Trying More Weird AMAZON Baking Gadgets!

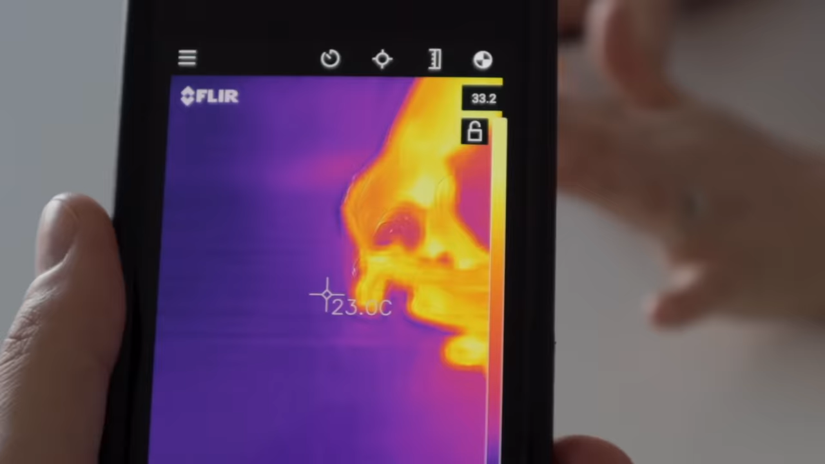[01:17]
On screen: spot 23.0°C
It looks like it's getting warm. It's getting warmer.
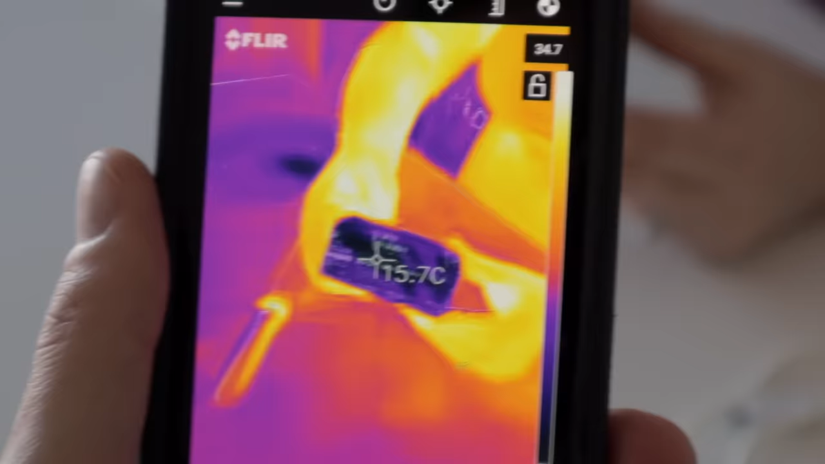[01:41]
About 15 to 16 degrees Celsius.
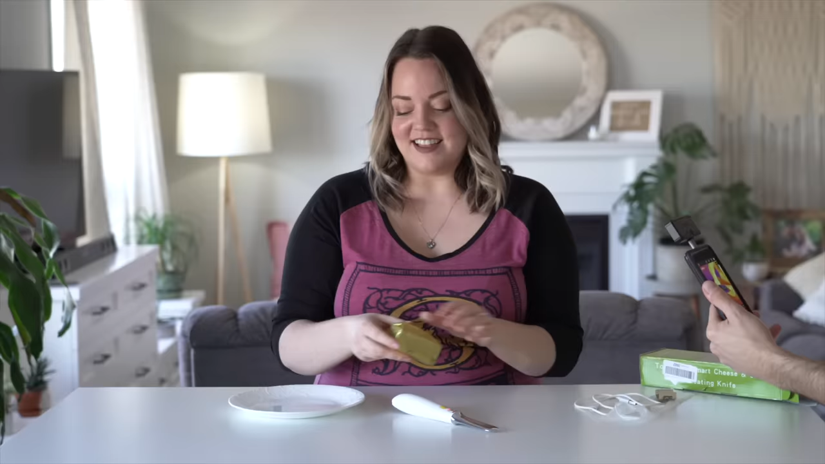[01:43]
This is the most ridiculous thing you've ever bought. It's pretty hot now. I feel like we've been waiting like 5 minutes for it to heat up.
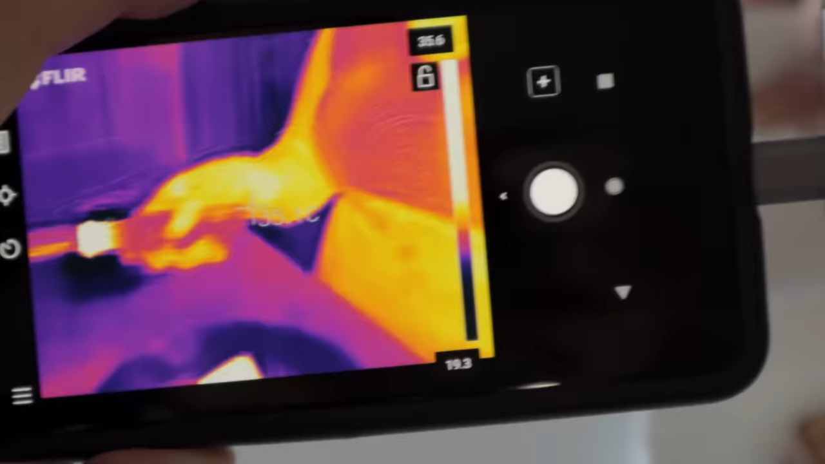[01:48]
Oh, it's like a bright hot spot on it.